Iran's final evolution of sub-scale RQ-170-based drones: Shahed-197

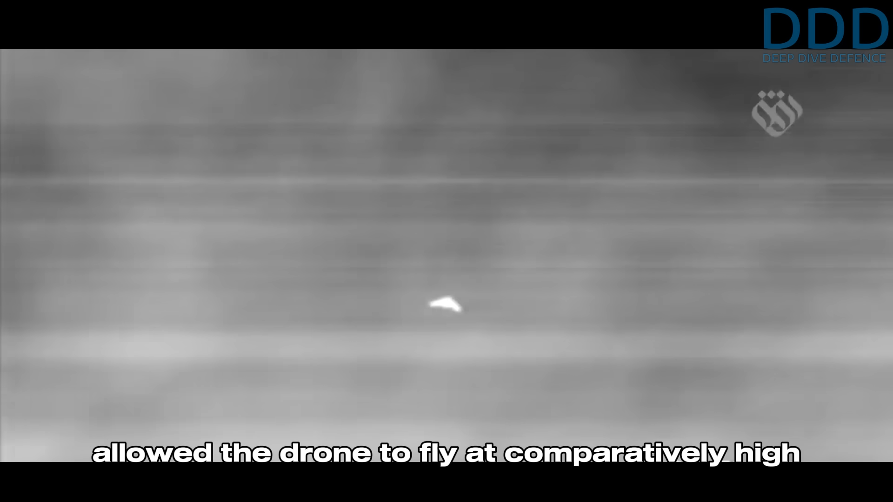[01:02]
at comparatively high altitudes while being difficult to detect its
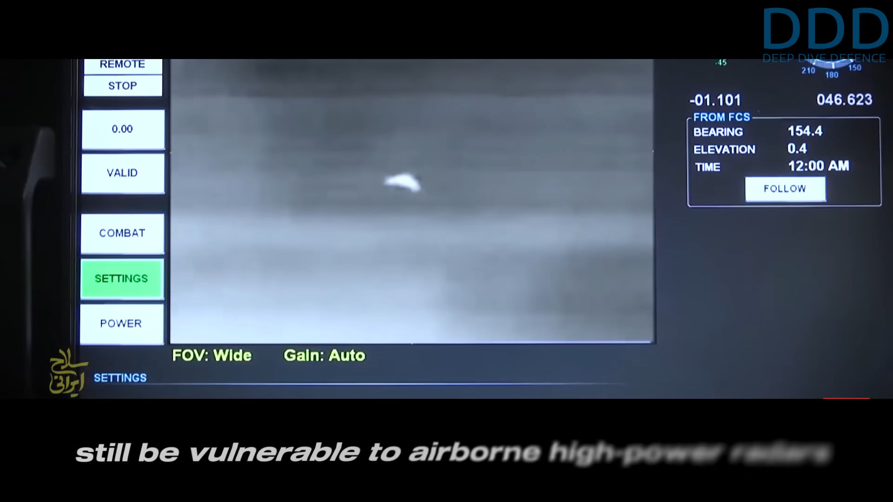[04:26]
be vulnerable to airborne high power radars and thermal sensors moreover the drones advanced and comparatively costly
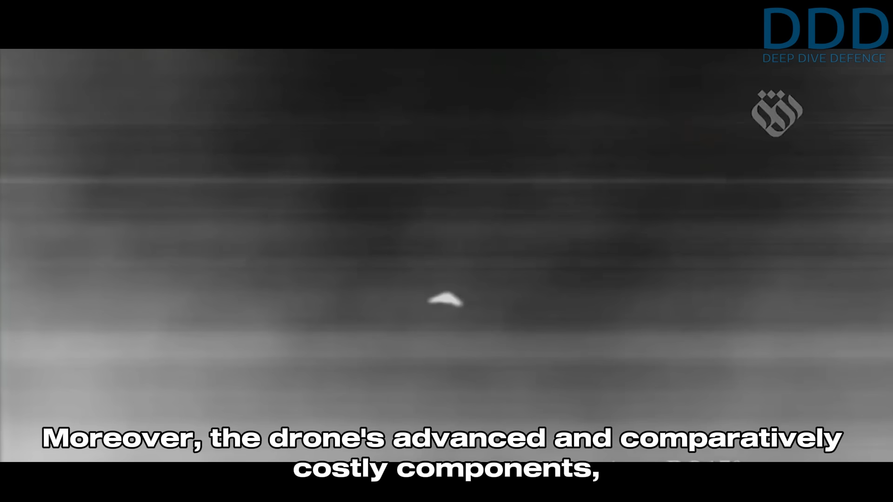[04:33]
components such as the fj-33 turbofan engine were beyond iran's immediate capability to reverse engineer